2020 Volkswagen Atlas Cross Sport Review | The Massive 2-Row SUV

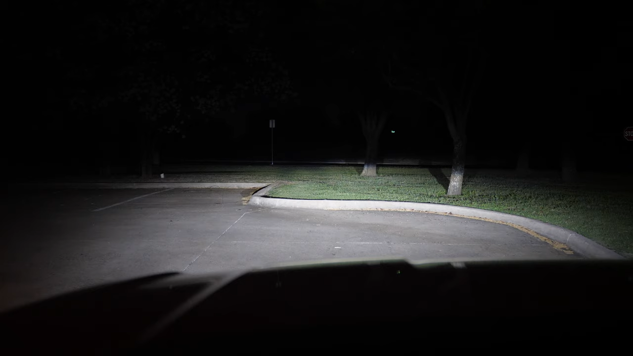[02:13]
That acts as the fog light, and we even have the adaptive front lighting system and cornering lights so the lights can move and illuminate next to you at night, and they look really cool. They do a really nice job as well.